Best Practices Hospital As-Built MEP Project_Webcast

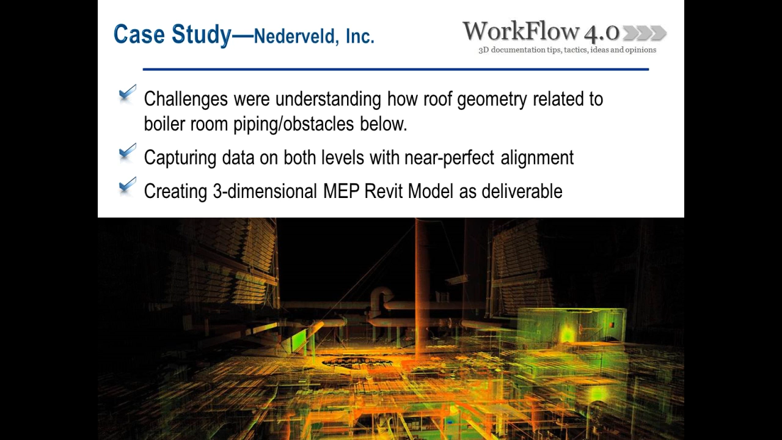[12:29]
And then moving forward, creating the 3D MEP Revit model as a deliverable was the interest of the client and the owner involved in this project.
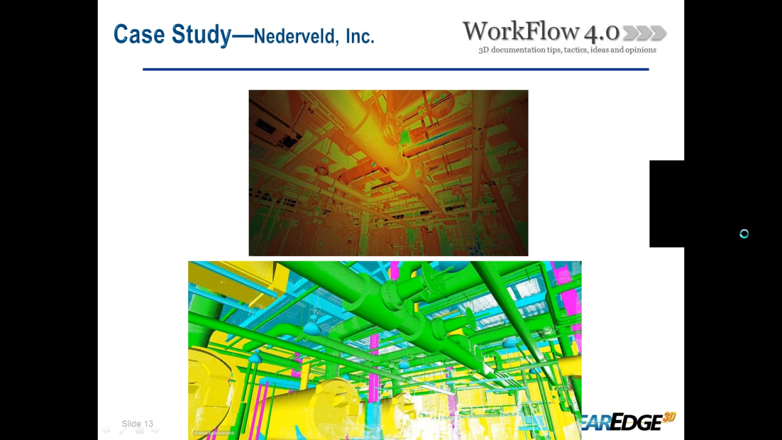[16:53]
And when you're dealing with a space like this with a lot of detail, you're adding equipment to that space, or even penetrating through the roof, you want to deliver everything you could possibly see or get your hands on out there, including even cables, holding up those supports. You want to get everything possible.
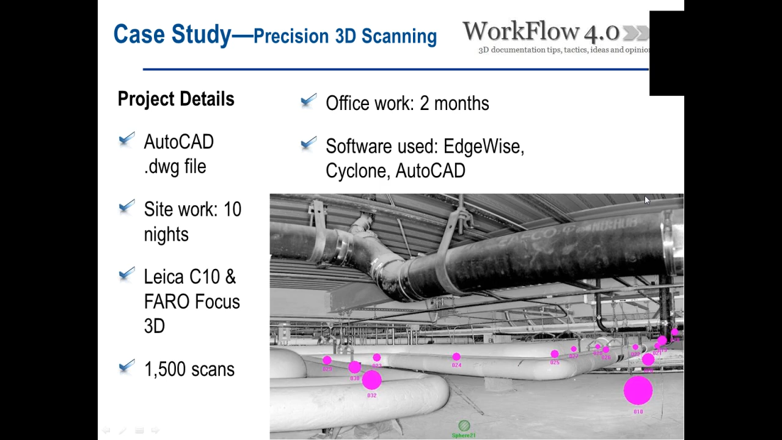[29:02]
Some software that we used during this process, on the modeling side, it was Cyclone, AutoCAD, and Edgewise. On the registration, we fell back to Cyclone, and we also used Seen pretty heavily in this.
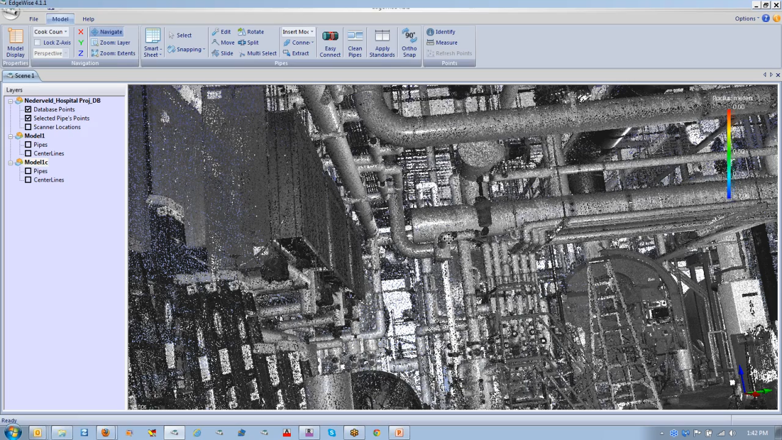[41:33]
This is the inside of Claire's project that he gave at the beginning of this webinar.
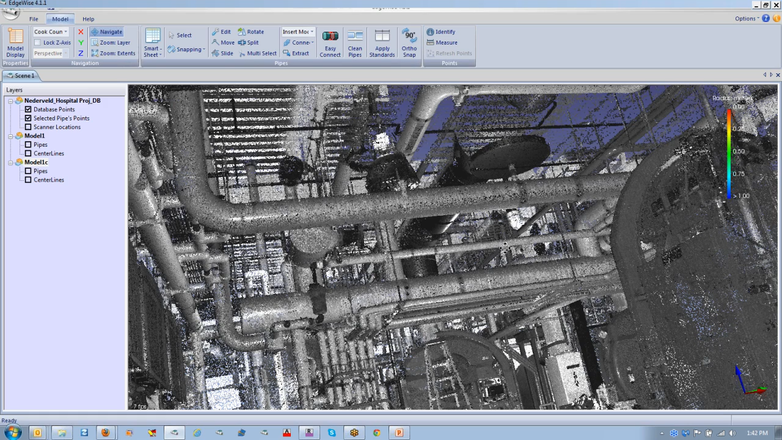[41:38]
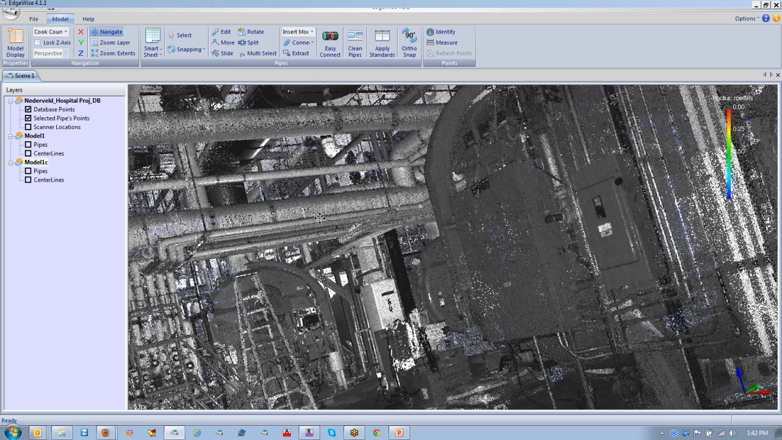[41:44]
You can see kind of the level of detail. You can see all the points that were collected in the scan.
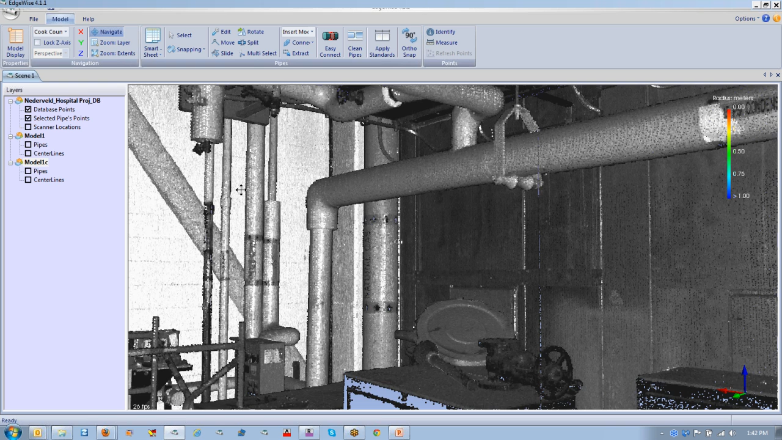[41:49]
One of the cool new features in
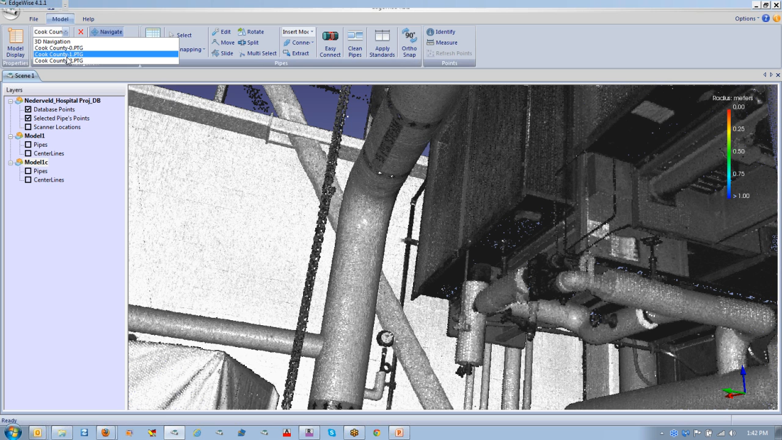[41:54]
Edgewise MEP now is the ability to jump.
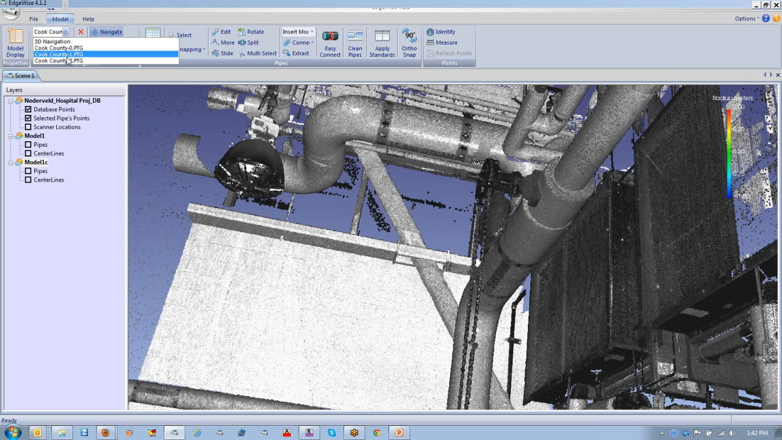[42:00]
I've only got three scans loaded up. That was all I had time to download at my friend's house.
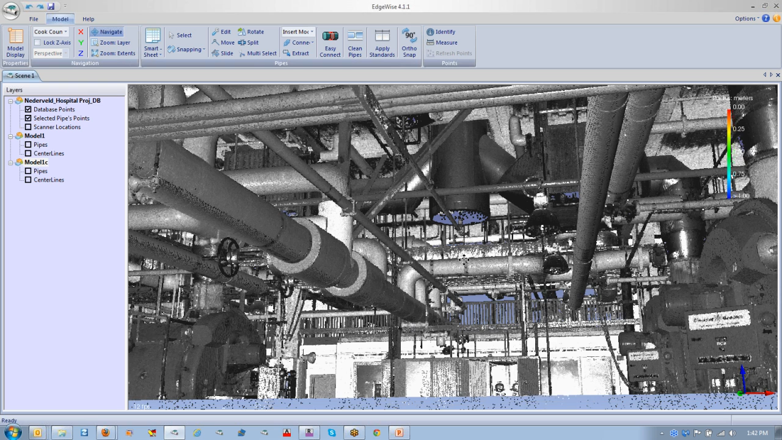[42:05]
So, you can jump from scanner location to scanner location.
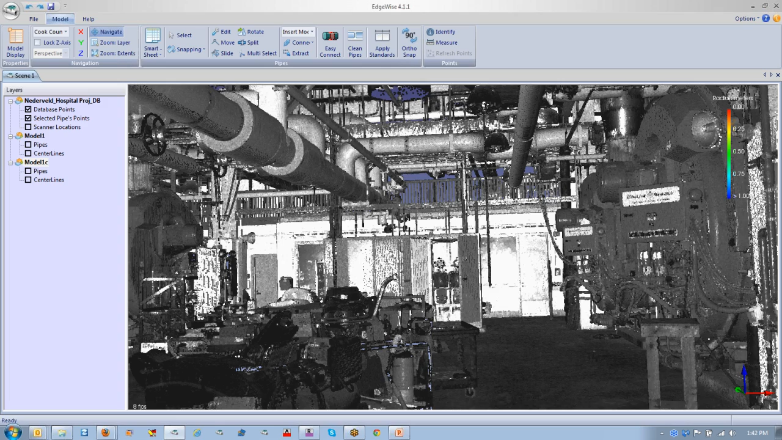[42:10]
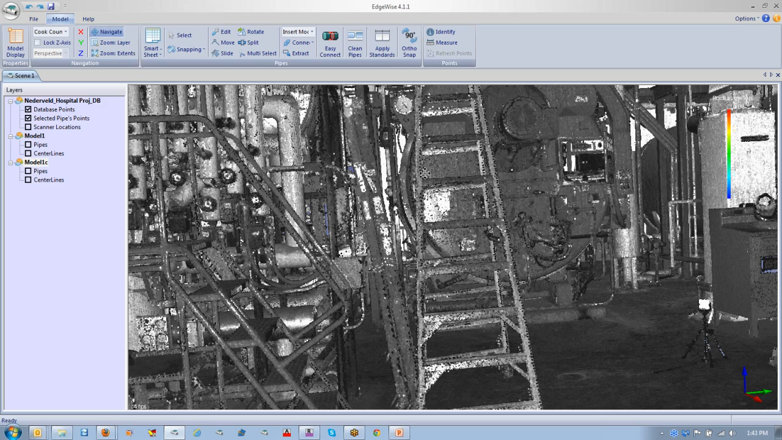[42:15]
And you can, of course, navigate around in full 3D, zoom in and out.
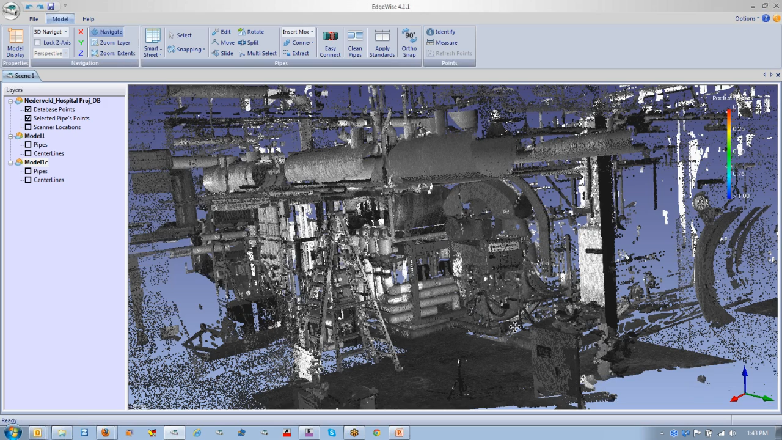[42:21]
And it's all out of core processing to handle the point cloud. In the interest of time, we're running a little bit late. Probably most of you are familiar with the core features of Edgewise, but it's able to automatically analyze thousands of scans and
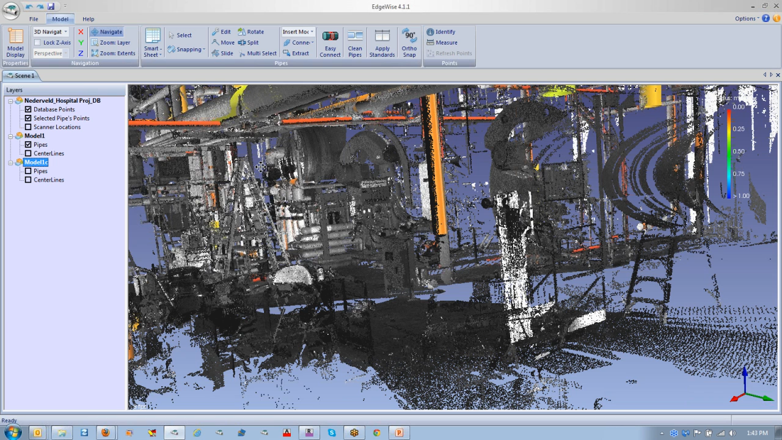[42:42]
pick out the pipes that it can find automatically. It does a really pretty good job of getting most of the pipes automatically.
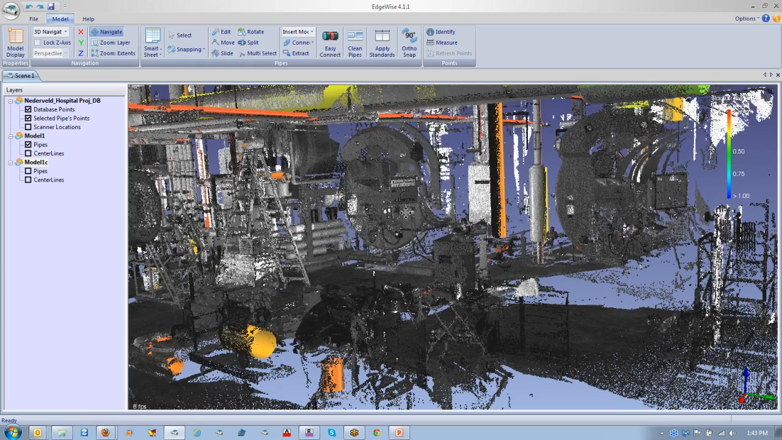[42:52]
So, as I zoom around here, you can see this processing took about three
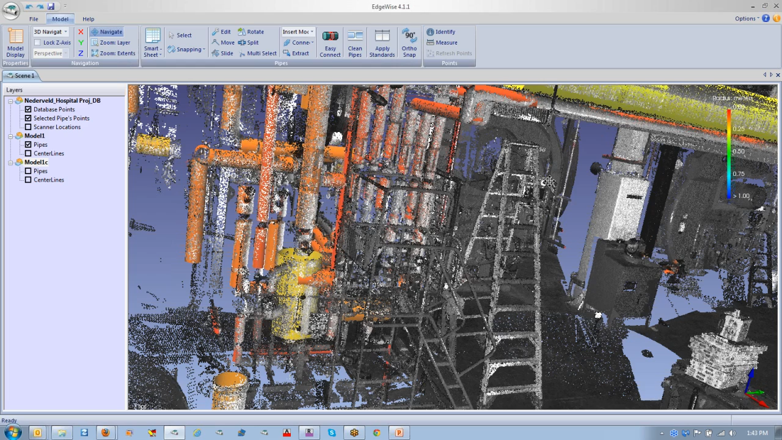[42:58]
or four minutes to extract these pipes out of this data set. So, I didn't want to bore you with watching a progress bar while that happened. I told you we have new QC tools. So, let me show you those.
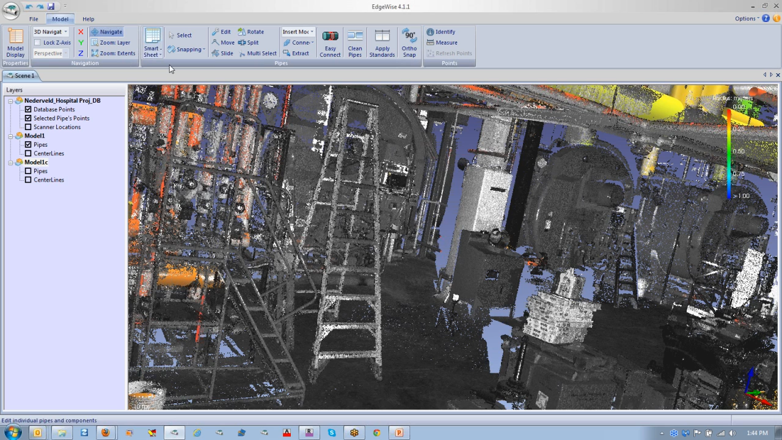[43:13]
Those are really pretty cool. This is our smart sheet.
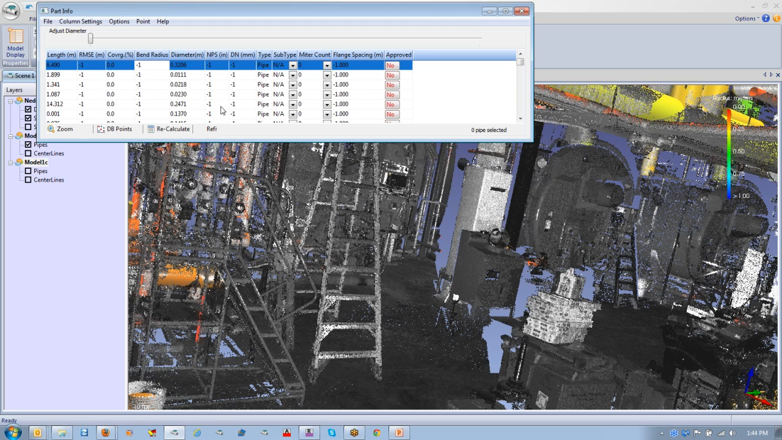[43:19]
And the way it works is every single pipe. Let me turn off the point cloud so you can see what's going on. And if I click on a pipe in the view, then...